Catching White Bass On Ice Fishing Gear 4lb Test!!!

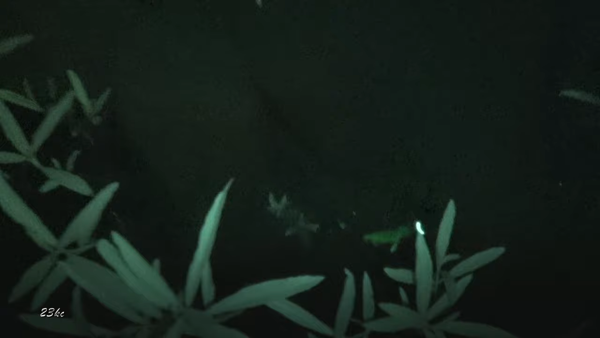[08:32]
see you later buddy I hit him with the 618 I got my camera out in the water with me
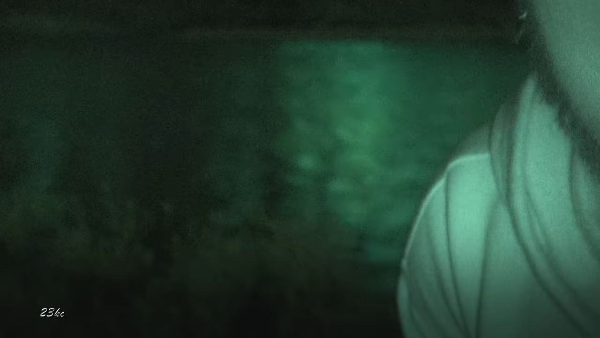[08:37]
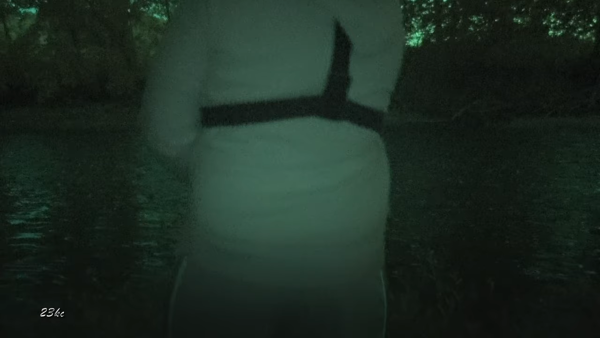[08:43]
man they're cracking the top of the water tub I don't know drags that just right on there
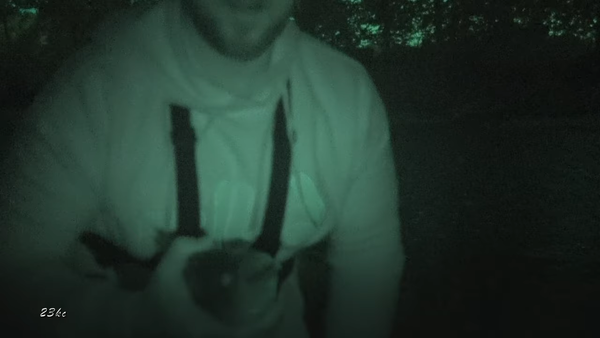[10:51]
this one's not near as big as the last one oh he's decent though gosh you check it out alright number two on the ice straw man look at these fish they're busting like a foot behind me number two baby